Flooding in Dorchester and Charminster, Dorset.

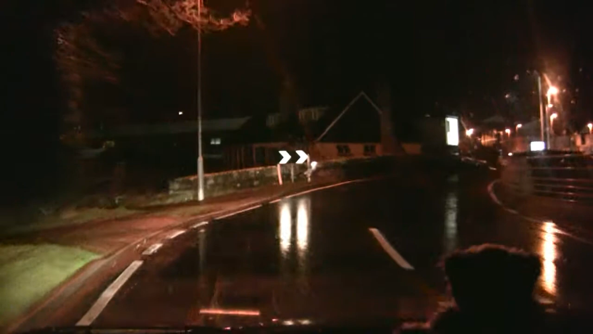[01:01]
Trouble is, Dan, I haven't got a lot of time to be in Tesco's because, you know, if I've got the long way around. Just slow down because there's water everywhere. Not that. Well, I say at least here you know where the water is. That's right up.